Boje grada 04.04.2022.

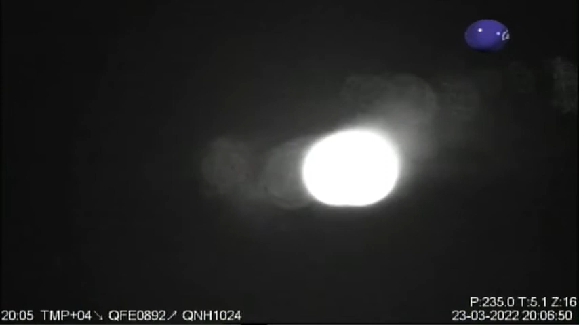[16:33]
to je noćni snimak pa možda nije baš tako je jasno to je upravo o čemu ste govorili to je to to je noćni snimak to je bilo i to je negde mislim da je okolina sela držne ili tako sad se ne svićem ali sve doci smo toga da kažem posljednjih mesec možda je nešto više skoro svaki dan skoro svaki dan je bilo aktivnosti naše vatregosno-spasiračke dinice tako da evo ovim putem i da apelujem i da zamolimo naše domaćine naše ljude da